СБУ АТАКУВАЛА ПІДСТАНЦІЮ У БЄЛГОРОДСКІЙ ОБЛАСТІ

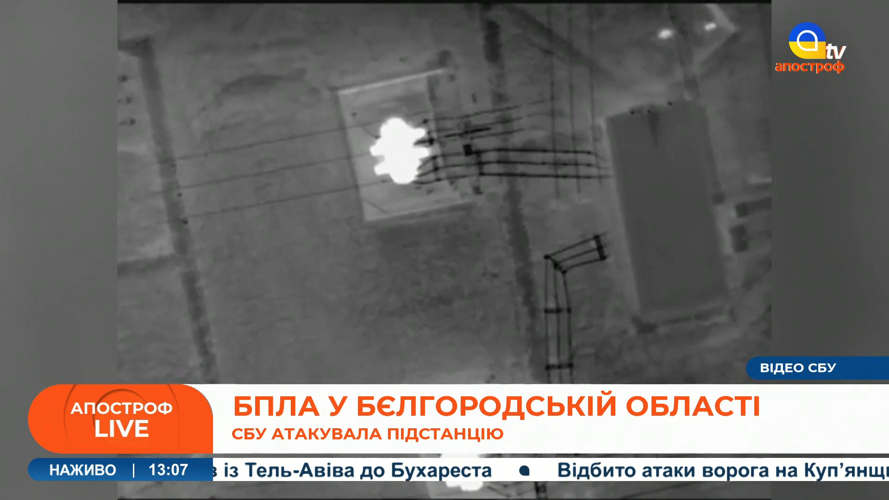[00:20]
На відео видно, як дрони влучають у ціль. Така робота СБУ – відповідь на численні обстріли енергетичної інфраструктури з боку окупантів.